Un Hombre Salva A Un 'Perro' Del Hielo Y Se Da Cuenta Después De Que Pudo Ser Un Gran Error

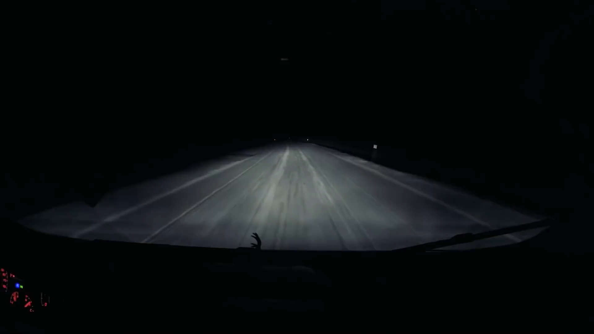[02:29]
Eli Boroditsky conducía para trabajar en su turno de noche en Manitoba en 2019.